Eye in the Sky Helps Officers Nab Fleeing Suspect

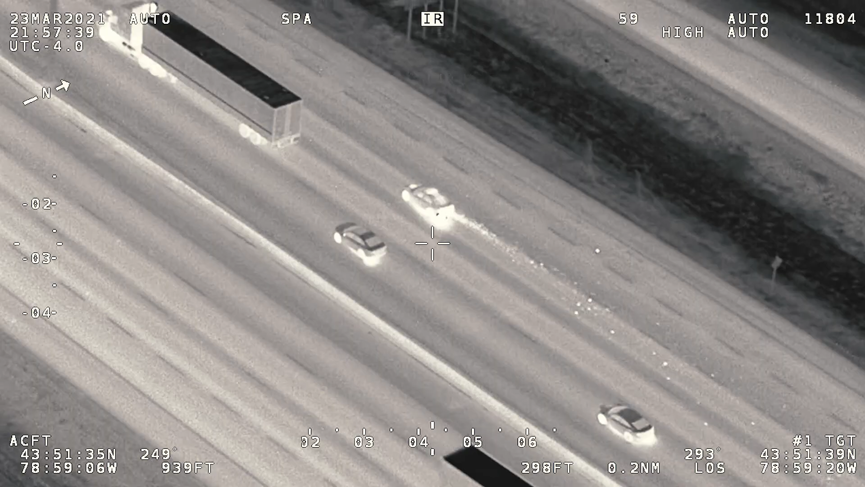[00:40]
I was able to observe the vehicle's tire come off as it exited the 401
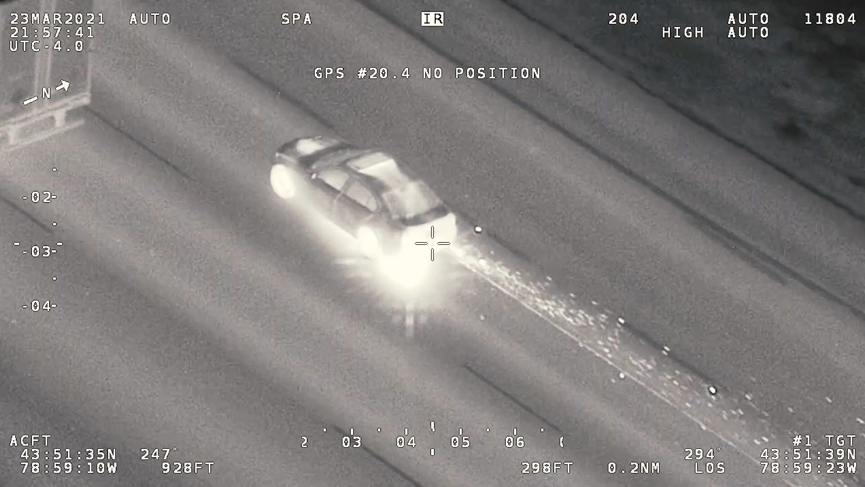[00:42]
was driving on its
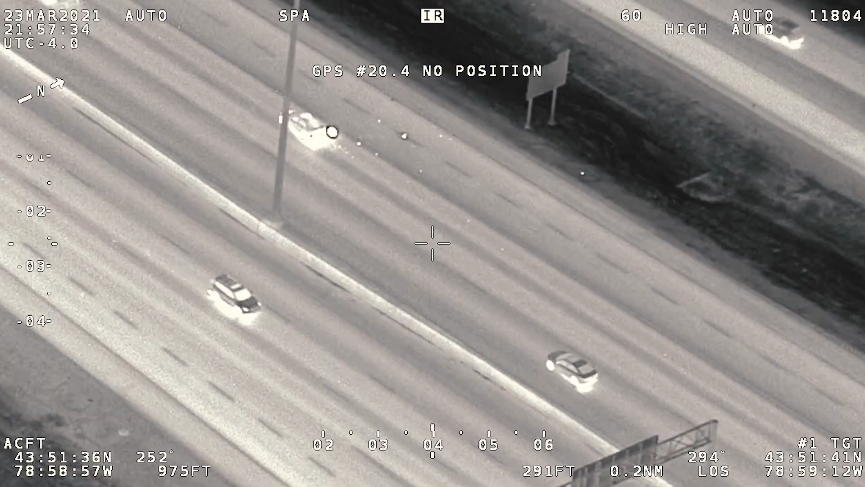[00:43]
rim and a large amount of sparks were coming off the back of the vehicle.
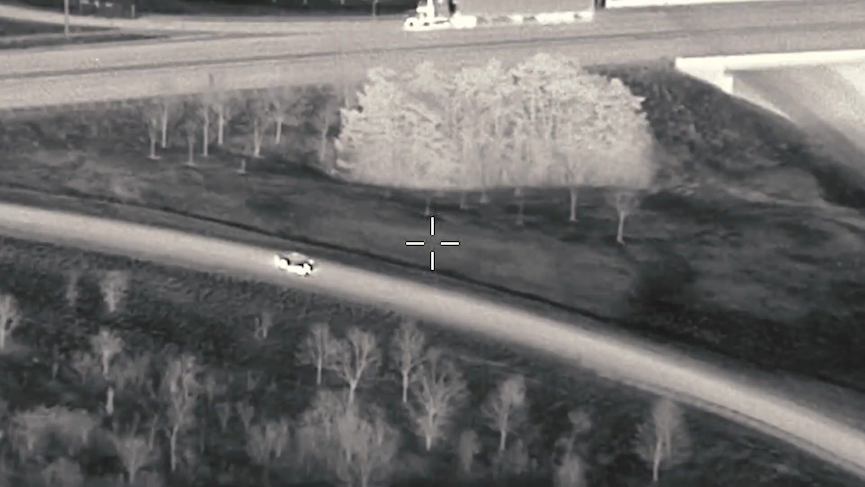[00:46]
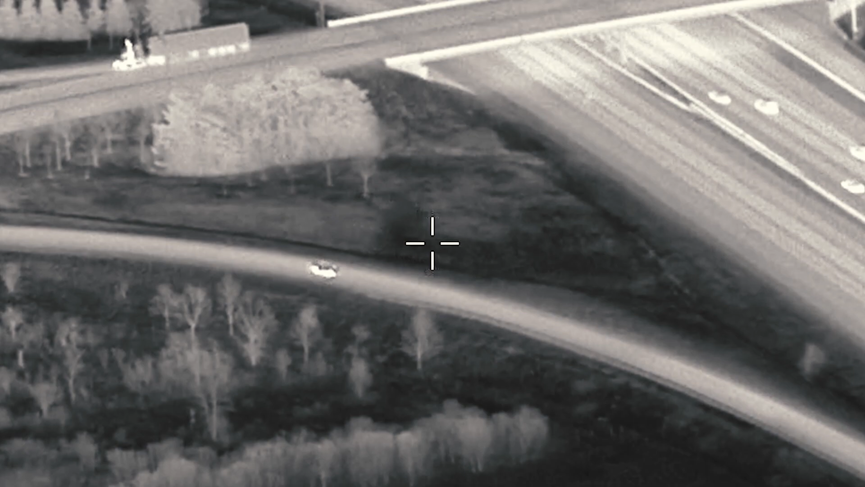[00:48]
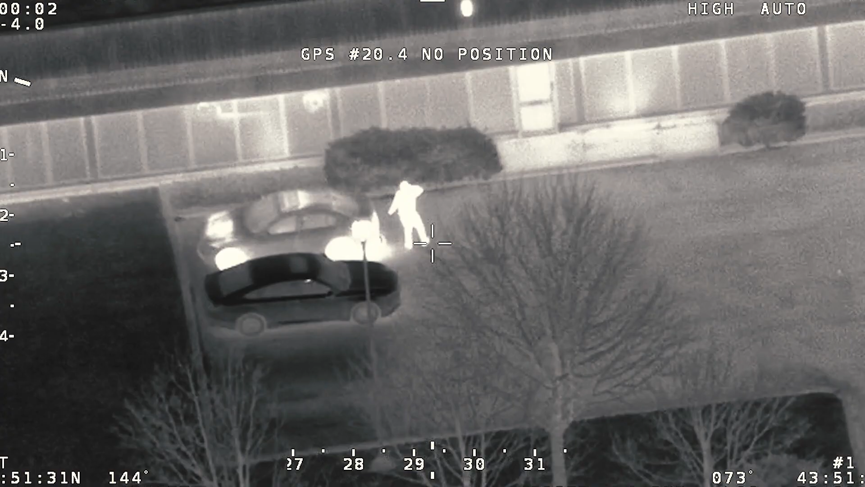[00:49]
The driver of the vehicle attempted to obscure the vehicle hiding it in an industrial area and fled on foot.
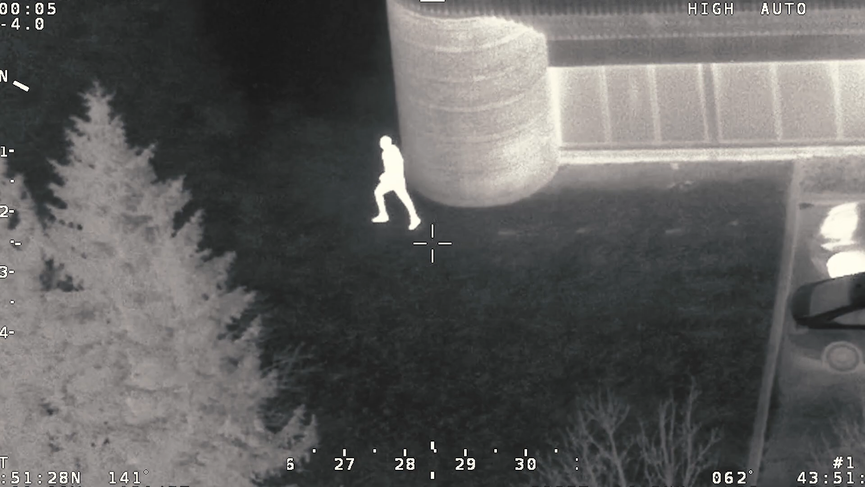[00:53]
The helicopter was able to direct officers into where he was hiding in a shed and they placed him under arrest.
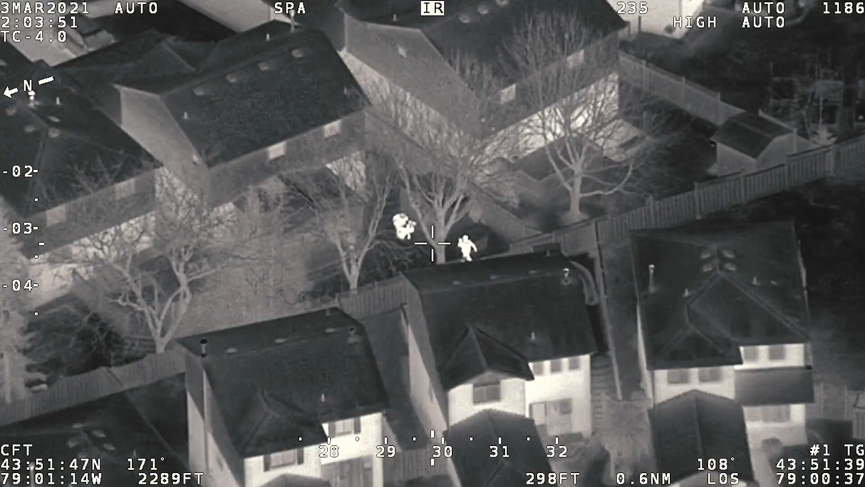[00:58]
Working with Air One we're able to bring this to a safe resolution without having to pursue it at high rates of speed.